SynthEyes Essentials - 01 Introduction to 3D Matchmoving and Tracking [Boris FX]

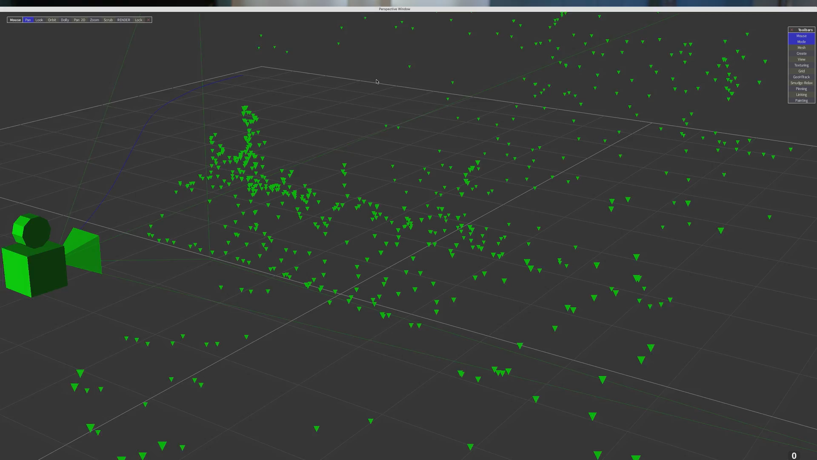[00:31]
And while doing that, SynthEyes will also recreate a point cloud representing the landscape or architecture depicted in the photography. So yes, SynthEyes can help you place 2D elements in your footage,